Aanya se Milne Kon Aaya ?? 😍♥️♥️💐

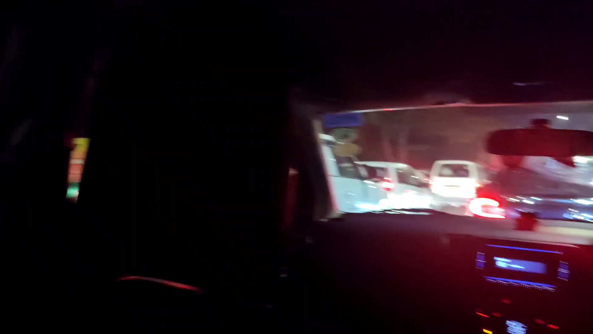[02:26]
आज बहुत ज्यादा जाम है, मतलब ऐसा लग रहा है कि पता नहीं पहुंच पाएंगे या नहीं।